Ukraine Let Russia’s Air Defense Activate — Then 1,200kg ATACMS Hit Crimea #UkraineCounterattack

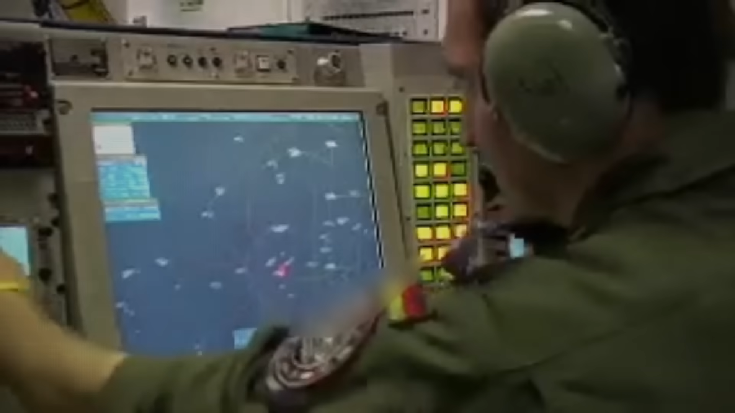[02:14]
Inside Simferopol's air defense command, operators at a NEBO-M radar system observed the small explosion on their thermal feed.